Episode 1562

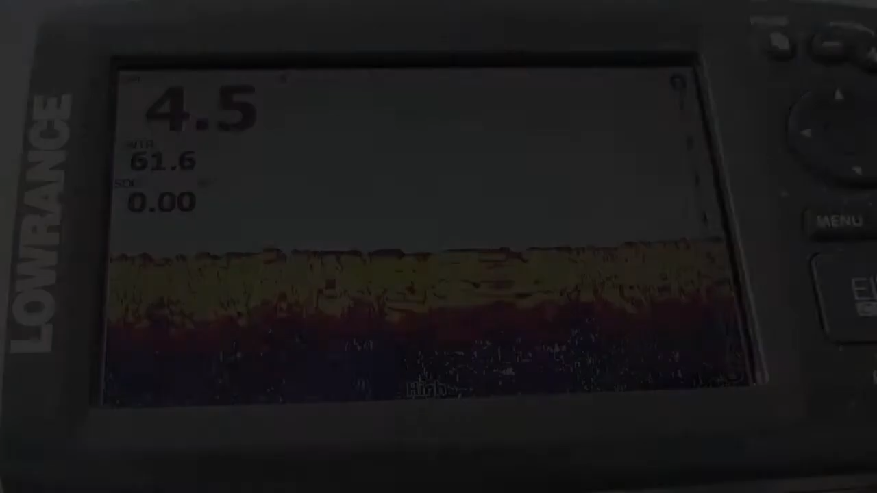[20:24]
So, here's the map feature brought to you by Lowrance.
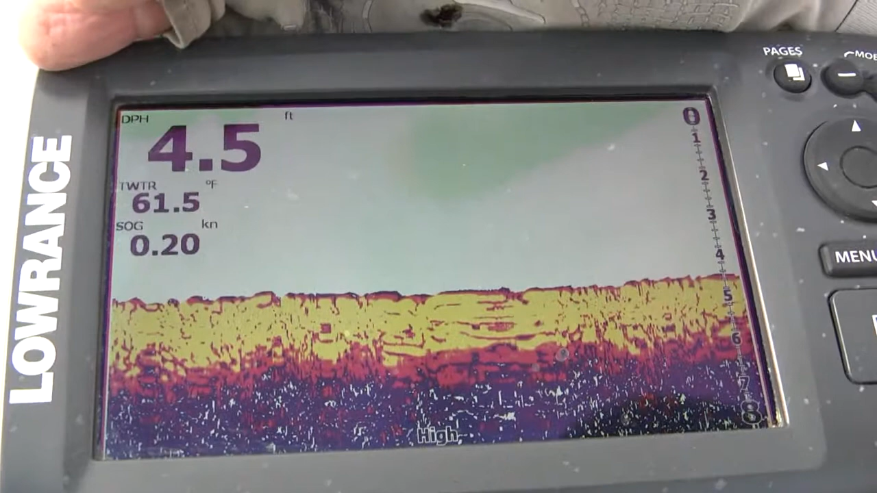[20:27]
On screen: depth 4.5 ft, water 61.5°F, speed 0.20 kn
You can see I'm sitting in 4.5 feet of water. I'm not marking much right now, but I've had boat traffic coming through here. So, it's kind of spooked the fish out, which is another reason why I'm casting into the middle of the canal right now. Don't forget, when the sun's out, I'm using that blue and white tube jig under a cork. When the sun goes in,
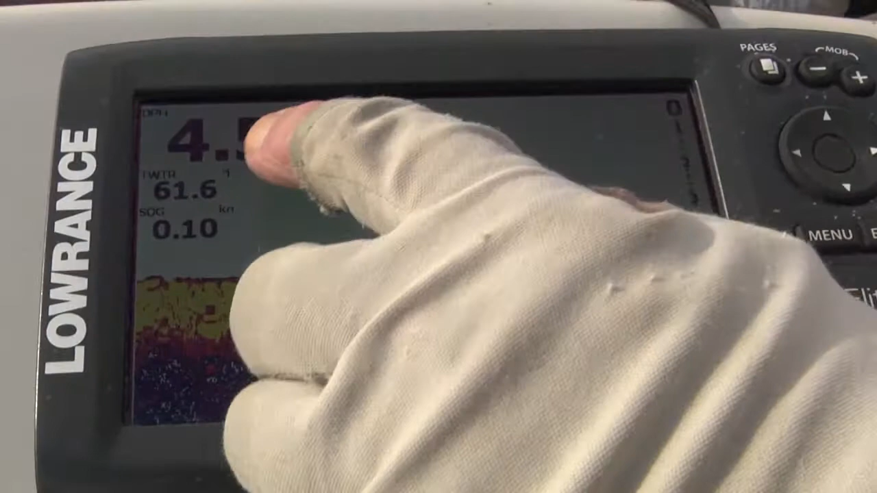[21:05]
I'm bass fishing, throwing a buzz bait and a worm along the bank and along the edge. So, you can see, later in the day, the water temperatures come all the way up to 61.6 degrees.
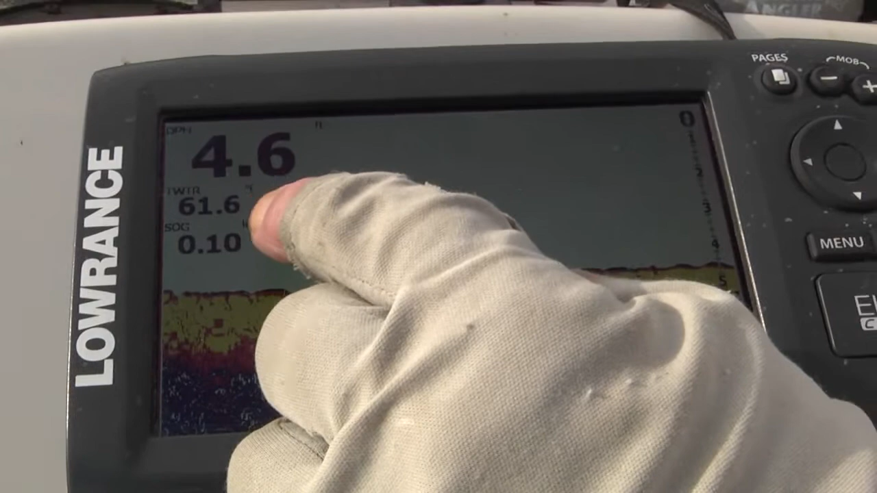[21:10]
And I've got about a tenth of tide here. I've got a falling tide, afternoon tide.
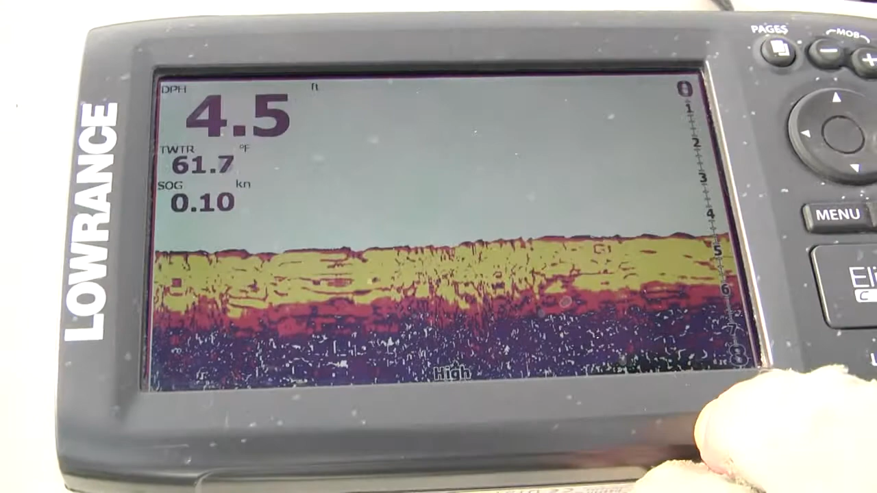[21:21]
On screen: depth 4.5 ft, water 61.7°F, speed 0.10 kn
And you can see the bottom I've got around this point is relatively hard, considering we're bass fishing.
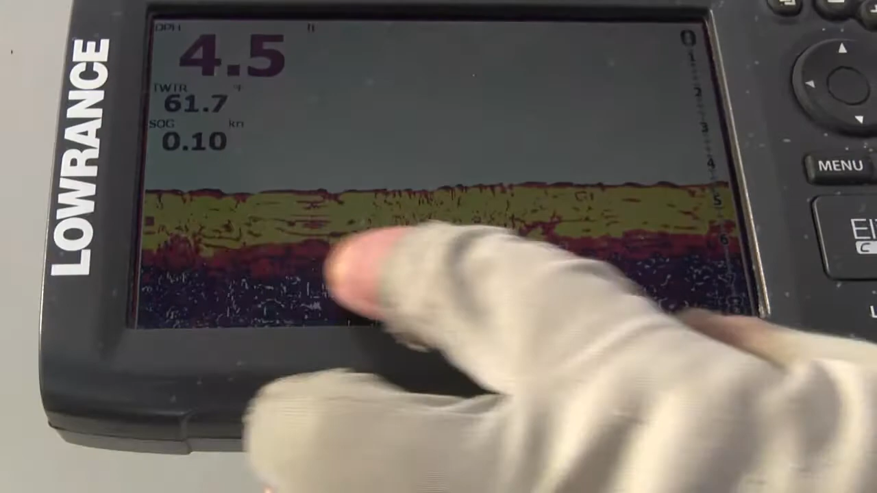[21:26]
On screen: speed 0.10 kn
Most bass bottoms have mud on them, grass, and stuff like that.
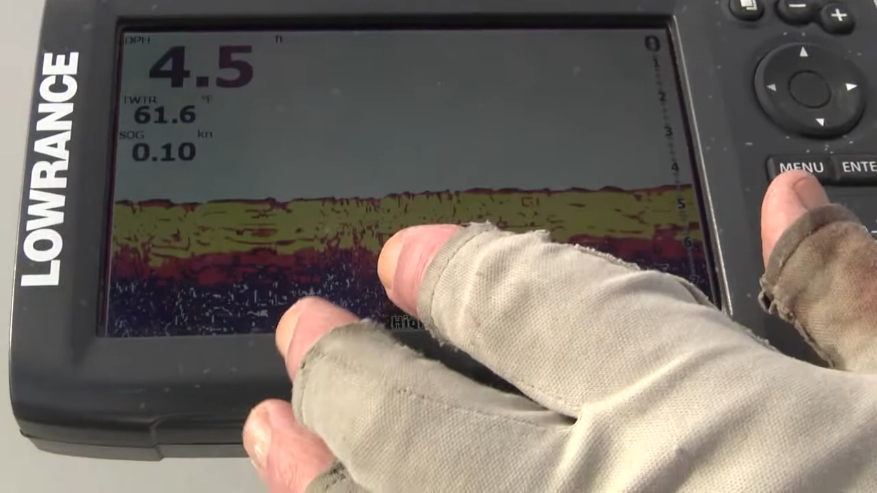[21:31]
On screen: water 61.6°F, speed 0.10 kn
This point has been eroded,
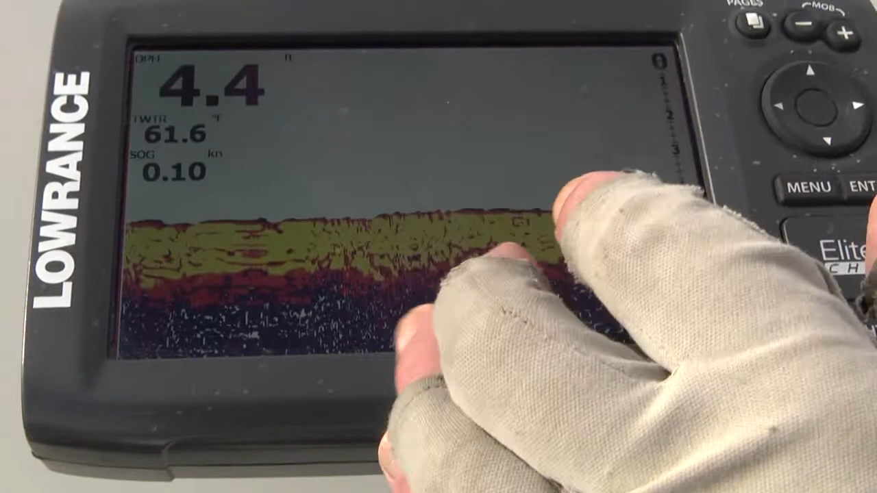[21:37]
On screen: water 61.6°F, speed 0.10 kn
so it doesn't have much silt sitting on it.
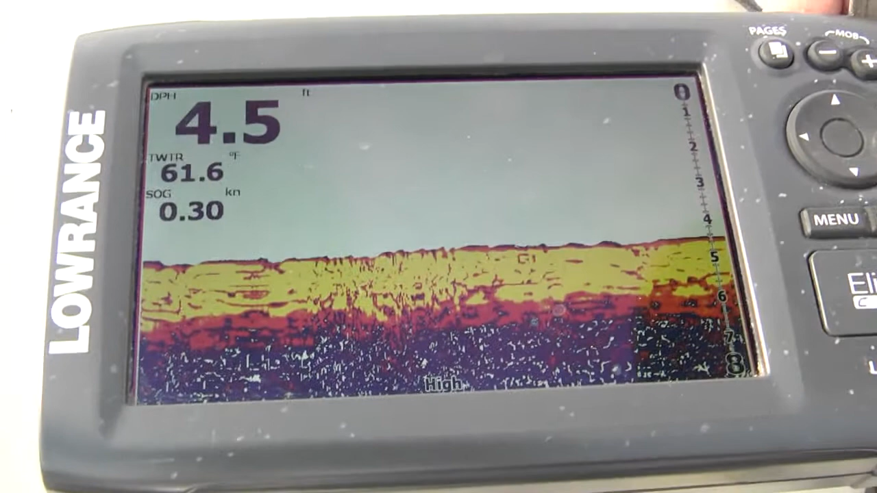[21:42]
On screen: depth 4.5 ft, water 61.6°F, speed 0.30 kn
So, let's go over to pages, get over to the map.